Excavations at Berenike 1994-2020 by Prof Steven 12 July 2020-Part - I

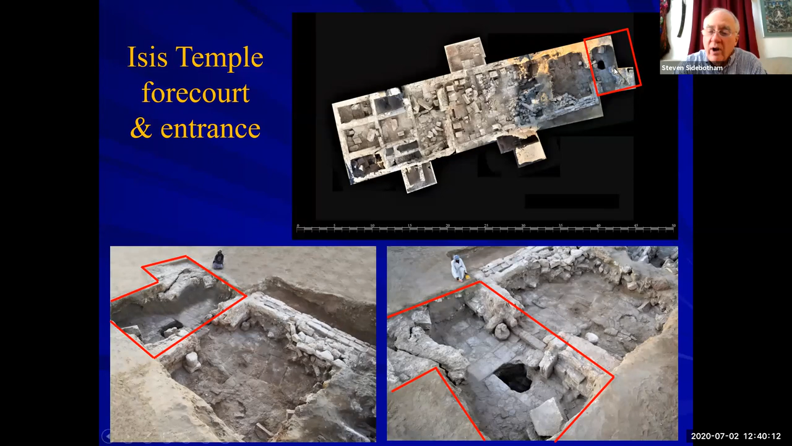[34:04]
So here again, a view of our ortho photo in the area in red is the entrance to the temple, which you see here in two views. And very interestingly, just this past season,